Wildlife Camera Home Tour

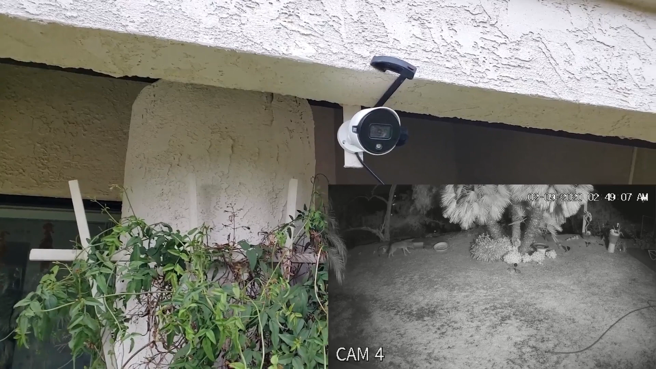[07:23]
again trying to find out what the proper location will be for it and this is my older camera I had a IP camera here like the other one it's still working but I'll decommission it because I'm not really using it for anything and again some more of the illuminators these are
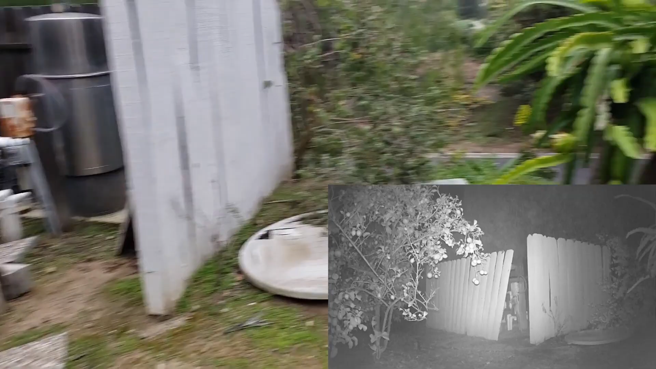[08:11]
in my pool enclosure here and it did catch one coyote a while ago mostly rabbits but it's
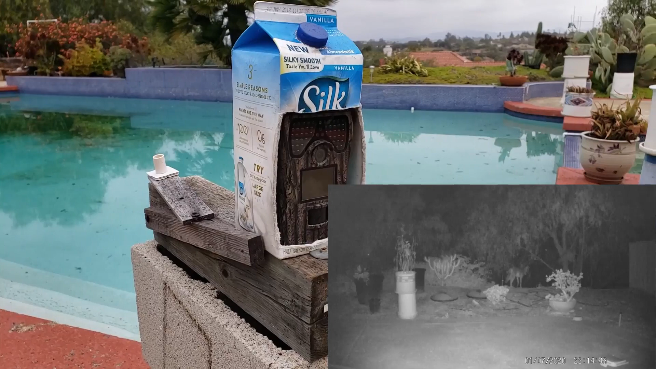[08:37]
rechargeable battery on the inside and it's much bigger I once a week usually is enough for this camera